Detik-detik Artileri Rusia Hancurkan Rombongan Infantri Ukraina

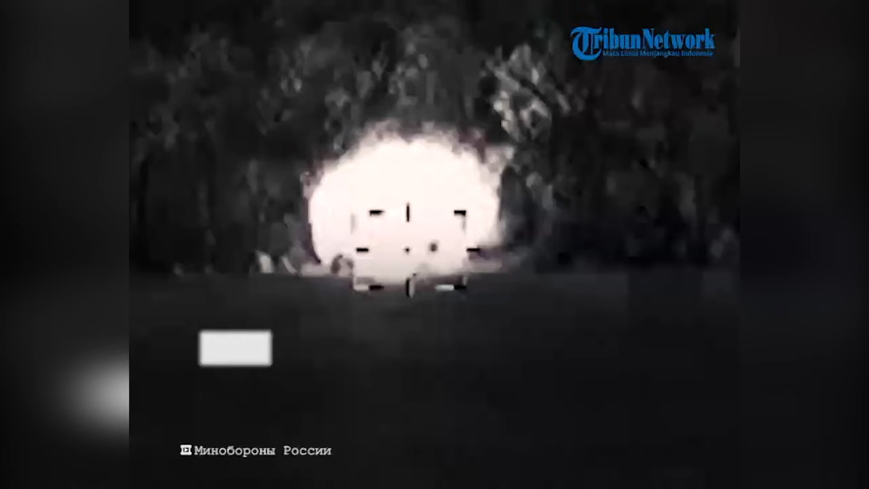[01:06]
Pesawat menghantam tempat-tempat penumpukan tenaga dan peralatan
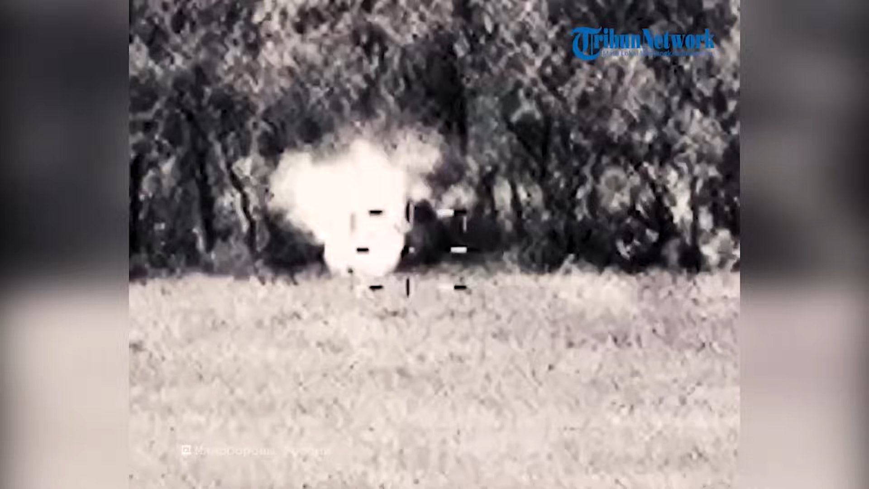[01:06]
angkatan bersenjata Ukraina di area pertanian negara bagian Oktyabr dan Staromarovsky.